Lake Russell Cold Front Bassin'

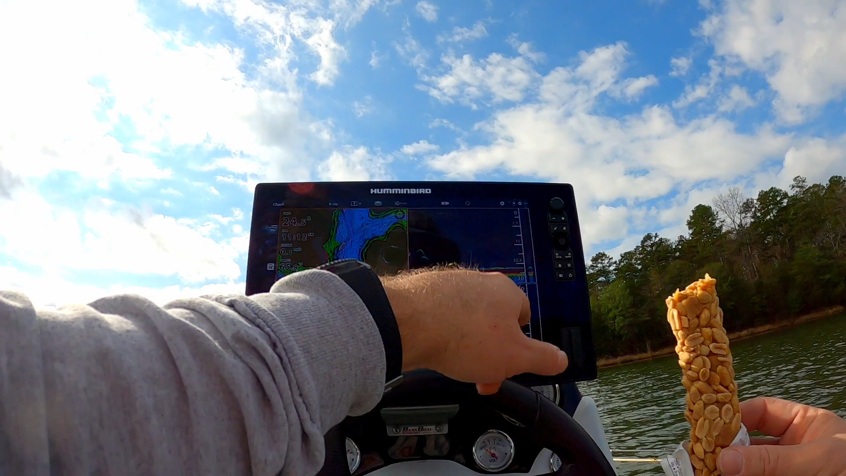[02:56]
Here they are. They're not sitting still, that's the problem.
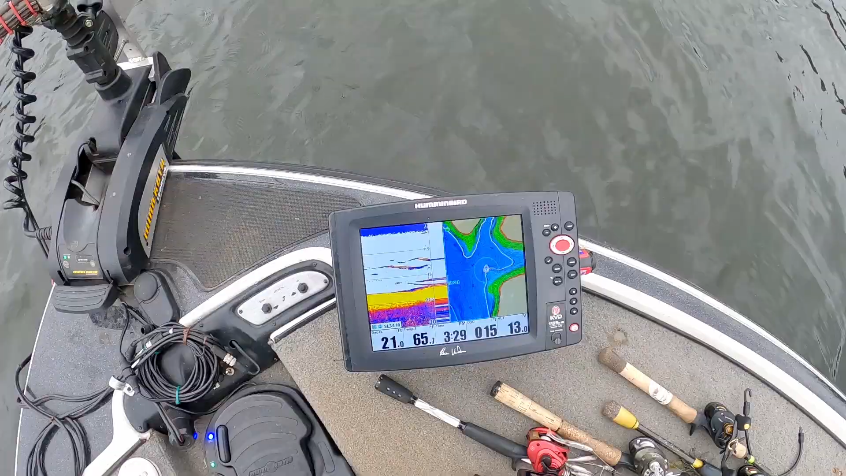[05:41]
A whole bunch of them down there.
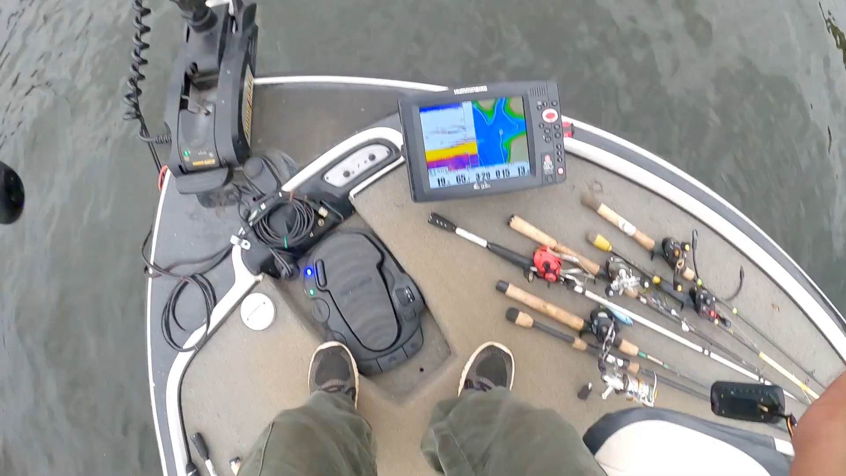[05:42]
I might have to drop shot on them. Thing is, as soon as I get the bait down there, they disappear. They're pretty damn active too.